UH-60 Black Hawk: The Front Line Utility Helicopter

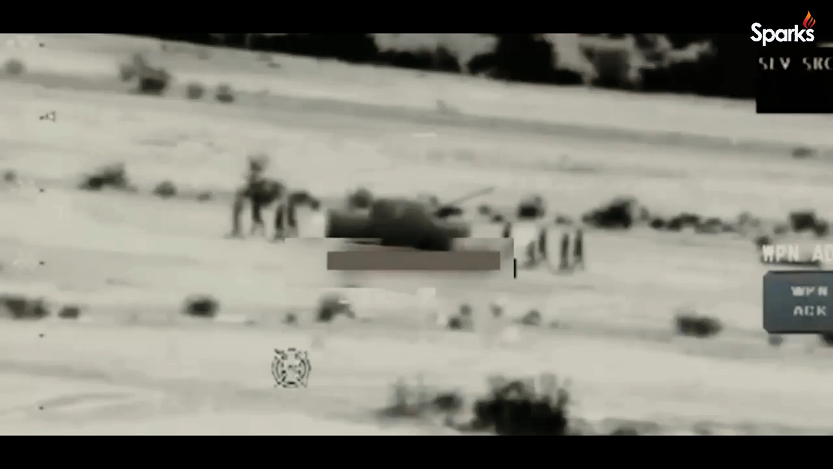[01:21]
The head tracker includes weapons fire control symbology that provides the pilot and co-pilot weapons targeting capability, as well as flight and mission symbology for day and night conditions. The system facilitates better situational awareness,